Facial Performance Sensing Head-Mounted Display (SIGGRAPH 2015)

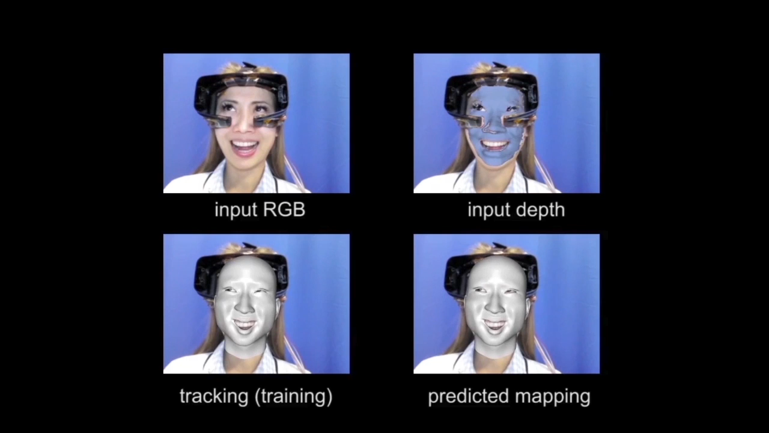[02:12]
we introduce a calibration step at the beginning of each online operation. For this calibration, the user repeats a small subset of the training expressions.